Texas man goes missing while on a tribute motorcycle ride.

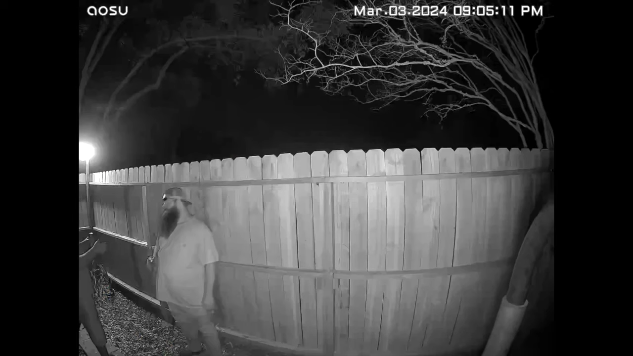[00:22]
Part of Justin's ride took him to another friend's home in Santa Fe, Texas, around 8.30 Sunday night. You can see Justin talking to Paul Ellis on home surveillance video.